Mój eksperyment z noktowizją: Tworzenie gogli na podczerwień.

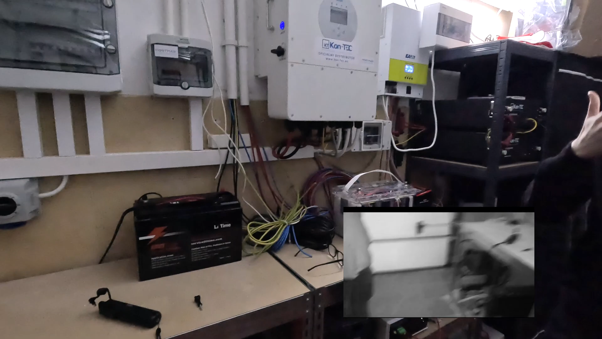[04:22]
żeby to już na graniu pokazać, jak to wygląda w tych innych trybach.
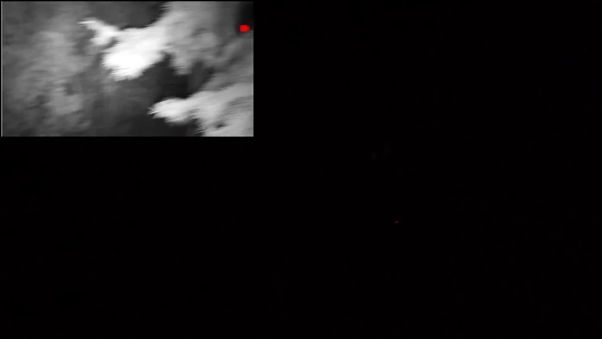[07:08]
Tu jest taka mała dioda, która w podczerwieni świeci.
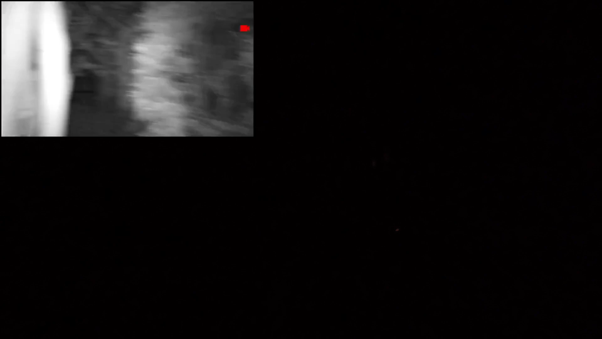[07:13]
A, jeśli odwrócimy się do Pawła, widzicie?
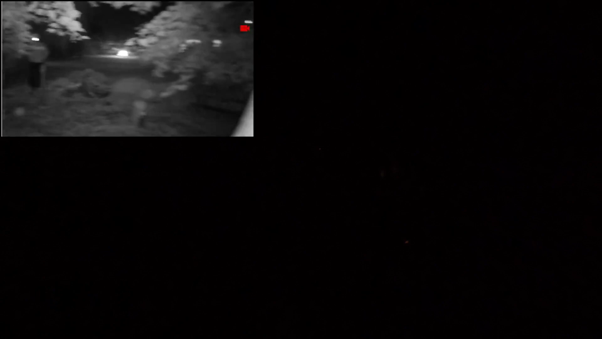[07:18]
Tak to... Tak to widać.
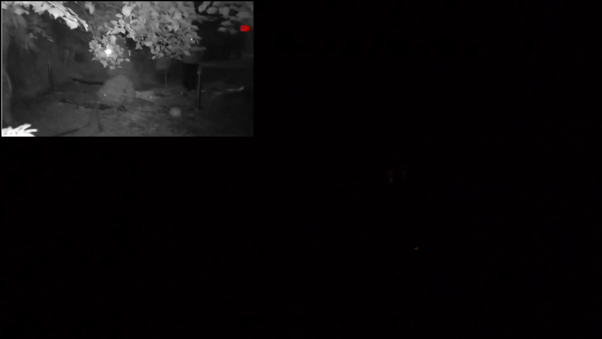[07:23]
Jakbyśmy chodzili po lesie. Trzeba się przywyczaić do tego trybu chodzenia. Dobra, zapal tę lampkę boczną teraz. Doświetlimy mnie, żeby było mnie... Na maksymum muszę ją włączyć trzy razy.
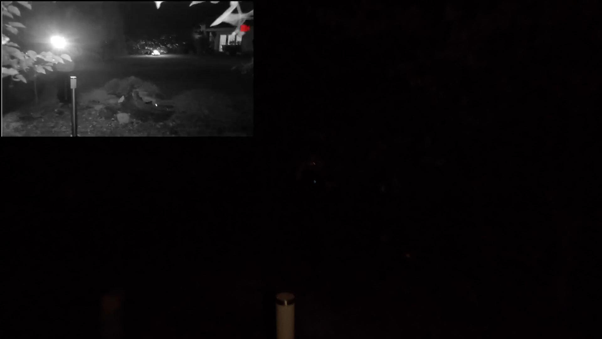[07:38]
O, i teraz widzicie mnie z ujęcia jednego, jak i z ujęcia drugiego.